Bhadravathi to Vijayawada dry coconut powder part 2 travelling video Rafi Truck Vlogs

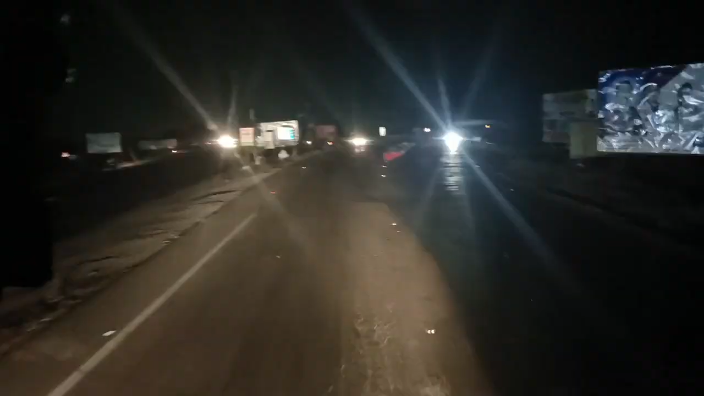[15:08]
మనం అయితే ఇప్పుడు నసరాపేట ఎంట్రన్స్ అయ్యాం.
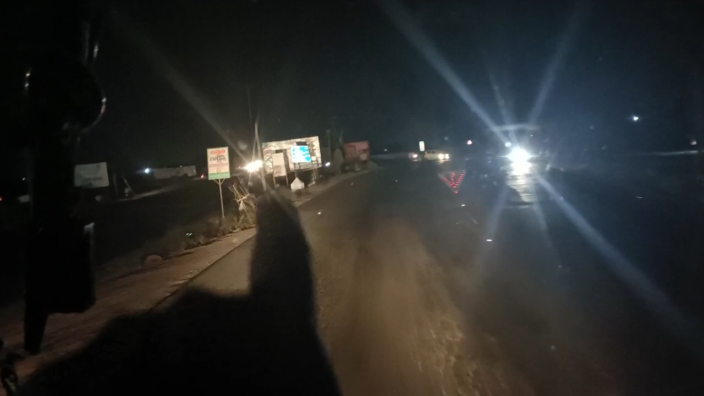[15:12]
ఈ లెఫ్ట్లోకి వెళ్తే మనం నసరాపేట ఊళ్ళోకి వెళ్తుంది అనమాట. మనం గుంటూరు వెళ్ళాలి కాబట్టి స్ట్రైట్కి వెళ్తున్నాం.
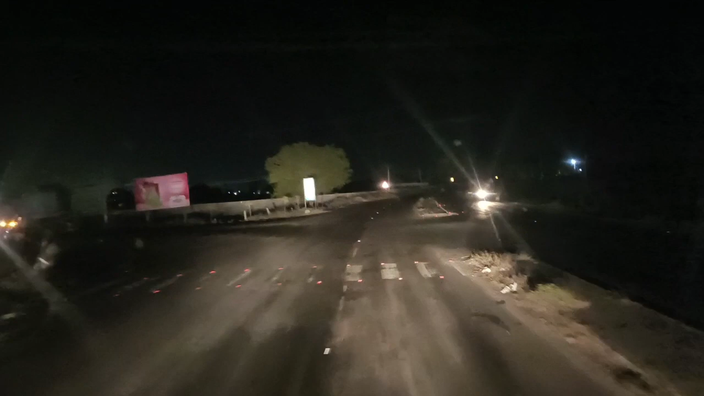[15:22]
గుంటూరు విజయవాడ వెళ్తాము. మనకి గొల్లపూడి కాంప్లెక్స్లో అన్లోడ్ బండి. టైం వచ్చేసి నైట్ 9 అయిందనమాట. మనకైతే ఇప్పుడు టైం వచ్చేసి 9 బాగుంది.
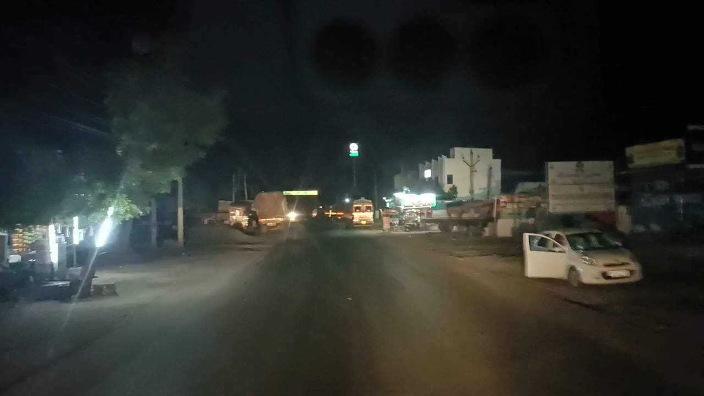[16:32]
ఓకే, మనమైతే అన్నందుని బయలుదేరాం. ఇది మనకి నసరాపేటలో చిలకూరుపేట పోయే రోడ్డు అనమాట.
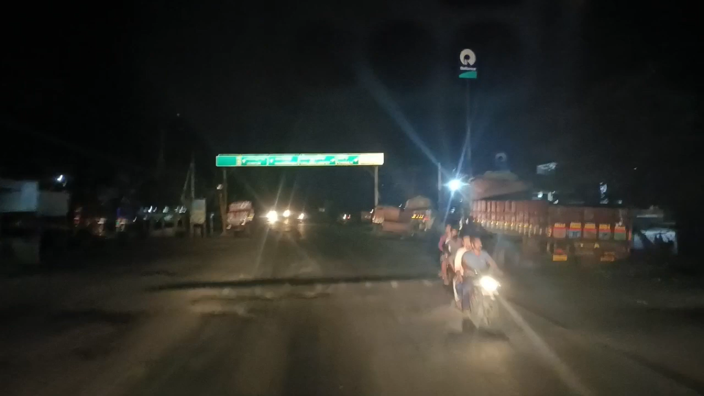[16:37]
ఇక్కడ నుంచి రైట్ తీసుకుంటే చిలకూరుపేట వెళ్తాం, లెఫ్ట్ తీసుకుంటే నసరాపేట ఊళ్ళోకి వెళ్తాం.
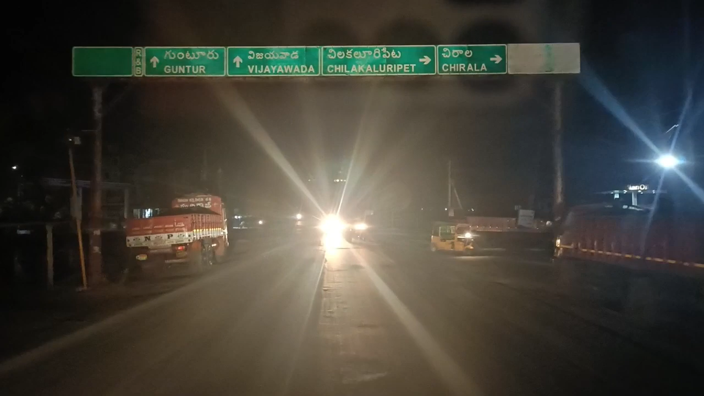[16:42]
మనం స్ట్రైట్గా పిరంగిపురం, పేరేచర్ల, గుంటూరు, విజయవాడ వెళ్ళిపోతాం అనమాట. ఓకేనా ఫ్రెండ్స్.
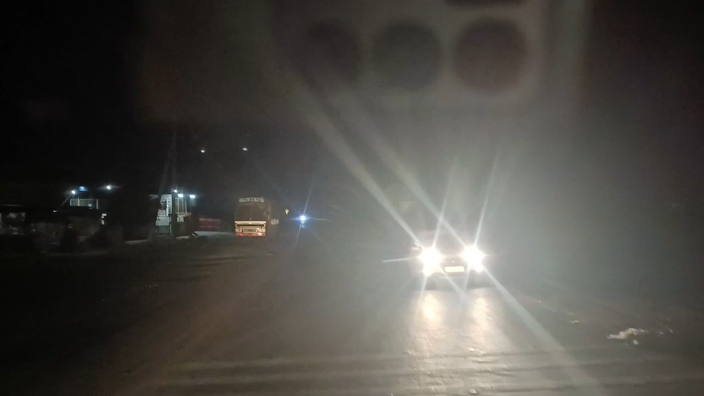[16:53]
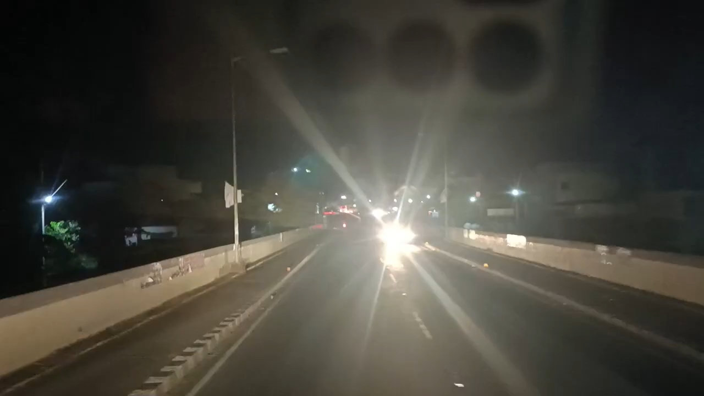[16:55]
మనమైతే పేరేచర్ల ఎంట్రన్స్ అయ్యాం. ఇక్కడ నుంచి రైట్ తీసుకుంటే గుంటూరు 15 కిలోమీటర్లో 12 కిలోమీటర్లు ఉంటుంది.
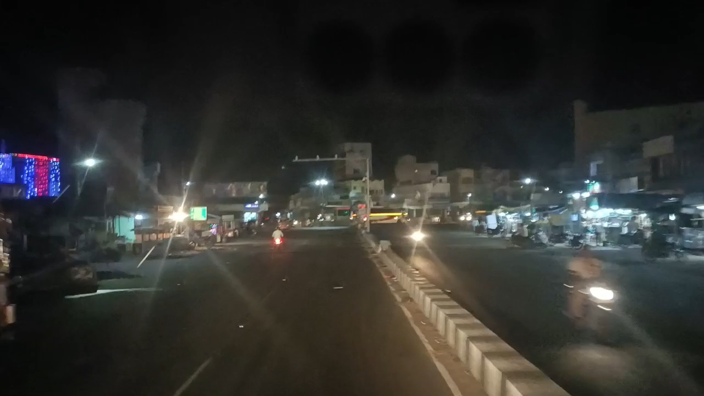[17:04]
లెఫ్ట్ తీసుకుంటే సత్తినపల్లి పుడుగురాలు వెళ్ళొచ్చు అనమాట.
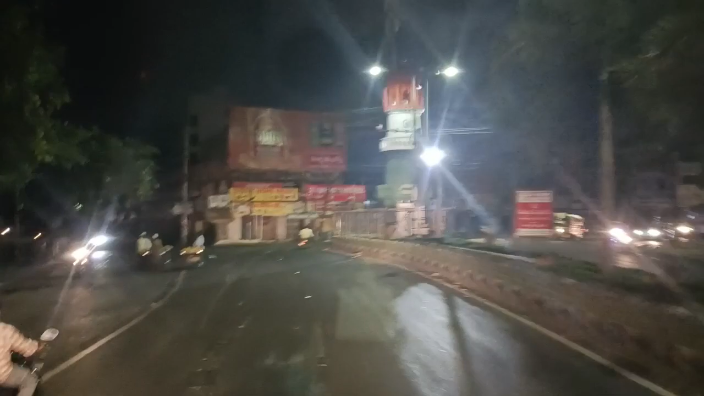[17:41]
ఇక్కడ డైరెక్ట్ బస్టాండ్ మీదుగా ఆటన్ నగరు, ఇంకా బైపాస్ ఎక్కేస్తాం వెళ్ళి ఆ టవర్స్కి వెళ్ళి.
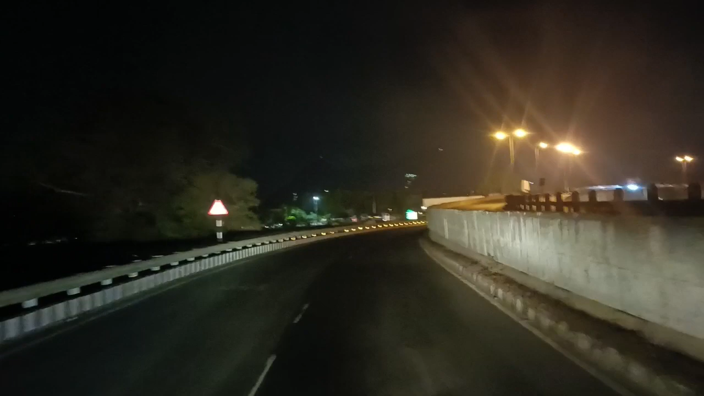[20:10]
కనకదుర్గమ్మ గుడి మీదుగా గొల్లపూడి కాంప్లెక్స్కి అయితే వెళ్తాము. ఇక అదే స్ట్రైట్కి వెళ్ళిపోతే హైదరాబాద్ వెళ్ళిపోవచ్చు అనమాట. ఇది నైట్ పూట మనకి 11 తర్వాత ఎంట్రీ, దానికి ముందైతే వెళ్ళకూడదు ఫ్రెండ్స్, గుర్తుపెట్టుకోండి.
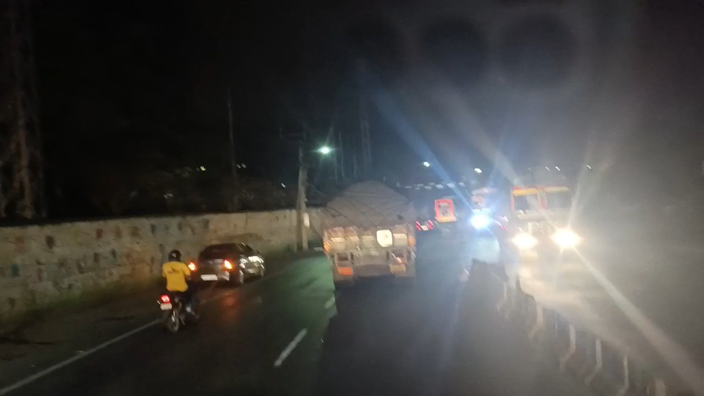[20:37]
ఇక్కడ ఎదురు మనకి ఏంటంటే పైన ట్రైన్ వెళ్ళే ఫ్లైఓవర్ వస్తుంది, హైట్ లోడ్లు ఉంటే రాబాగండి ఫ్రెండ్స్.
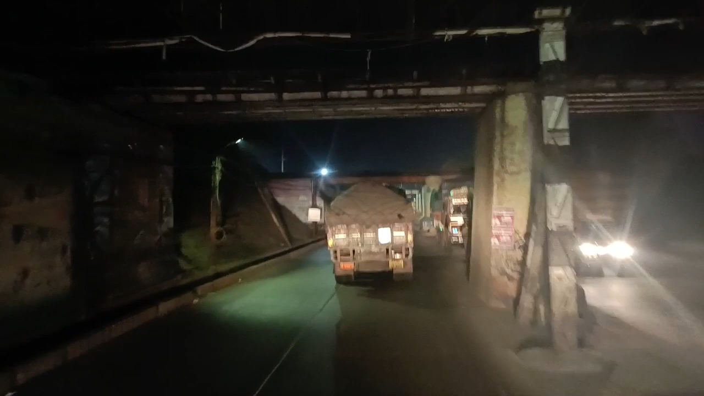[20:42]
ఇది పెద్దగా హైట్ ఉండదు, చూసుకొని రండి కన్ఫర్మ్గా మీకు. మామూలు నార్మల్ రైల్వే గేట్లు ఎంత ఉంటాయో అంత హైట్ ఉంటుంది, దానికన్నా కొద్ది తక్కువ.
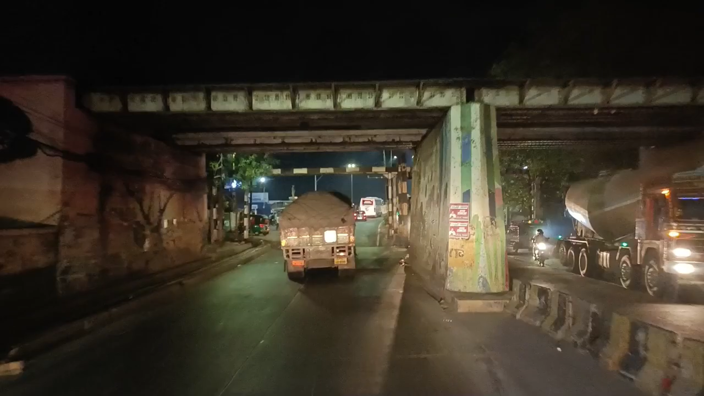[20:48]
ఇది రైల్వే గేట్ కన్నా కొద్ది తక్కువ ఉంటుంది నాకు తెలిసి.
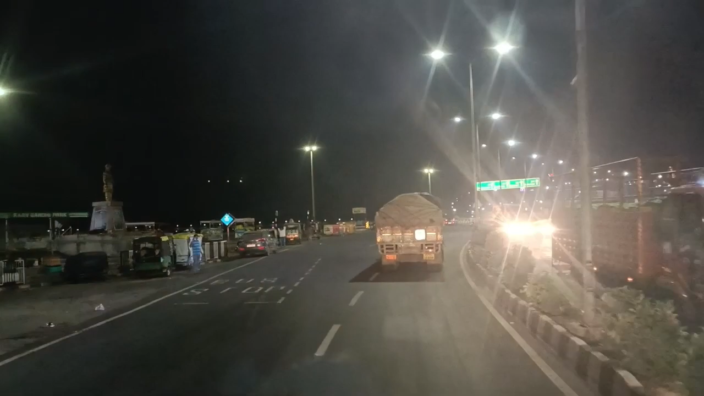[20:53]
ఓకేనా, దాన్ని బట్టి మీరు హైట్ లోడ్ ఎట్లా ఉంది ఏందని చూసుకొని అయితే రండి. ఓకేనా, మనకి దాటిన తర్వాత అయితే కనకదుర్గమ్మ గుడి ఫ్లైఓవర్ స్టార్ట్ అయ్యింది. అది ఇటీవలే కట్టారు, చాలా బాగా అయితే కట్టారు.
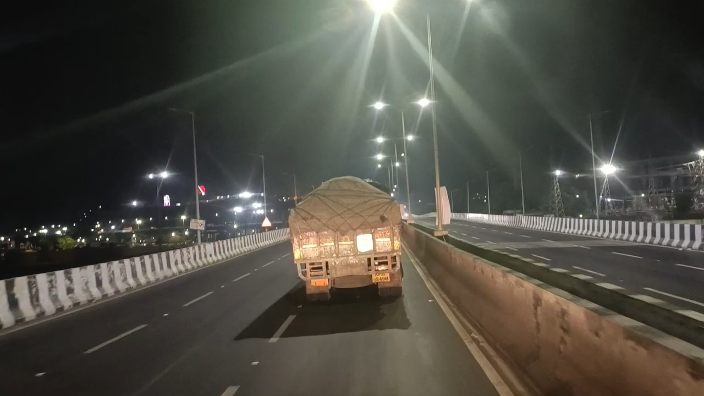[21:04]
అది కడతం వల్ల చాలా ట్రాఫిక్ అయితే తగ్గింది, కానీ పగలు కూడా లారీలు వదిలితే బాగుండు అనిపిస్తుంది నాకు, ఎందుకంటే హైవే వేసారు కాబట్టి. ఓకేనా, అలా ఉంటే బాగుండదని నా ఉద్దేశం.
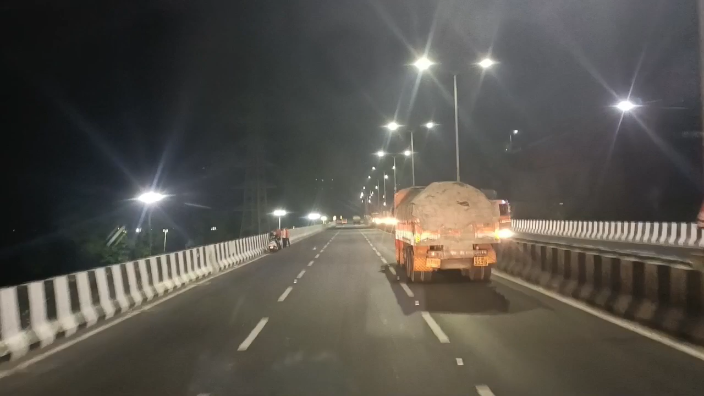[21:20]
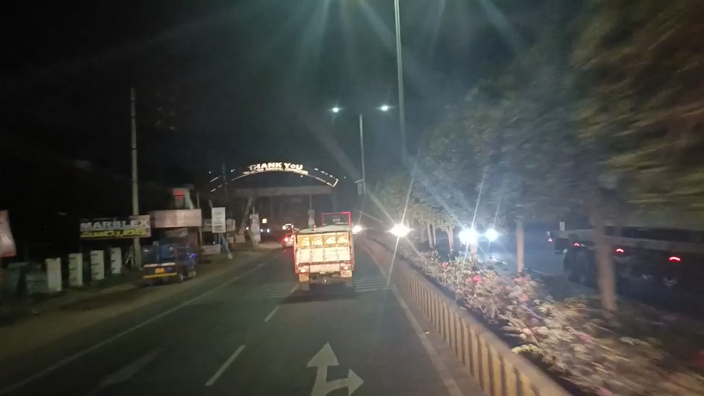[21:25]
మనకి ఇటు ఫ్లైఓవర్ దిగినాక భవానీపురం ఏరియా వస్తుంది, దాటినాకైతే ఇది ఇక్కడ నుంచి రైట్ తీసుకోవాలి.
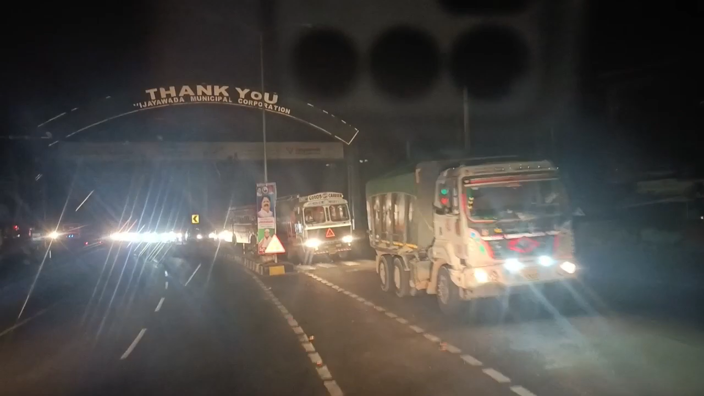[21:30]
ఈ బోర్డు గుర్తుపెట్టుకోండి ఫ్రెండ్స్, పొల్లపూడి కాంప్లెక్స్కి వెళ్ళాలనుకున్న వాళ్ళు ఇది ఈ బోర్డు కానించి రైట్ తీసుకోవాలి. ఇది పౌండరీ వెంకటేశ్వర రోడ్డు అంటారు ఈ రోడ్ని.
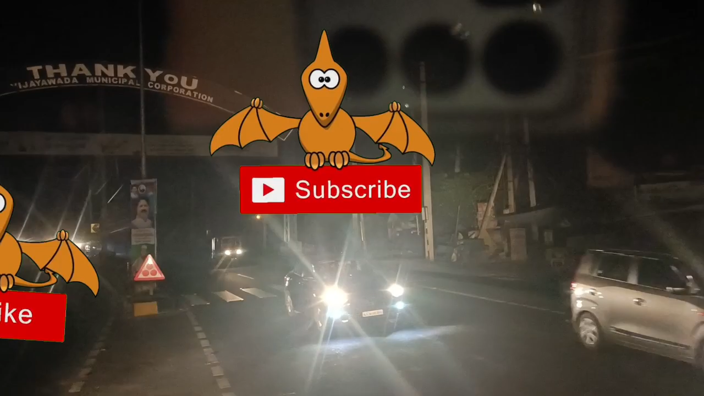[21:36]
రైట్ తీసుకుని కొద్ది ముందుకు వెళ్తే మనం గొల్లపూడి కాంప్లెక్స్లోకి అయితే వెళ్తాం.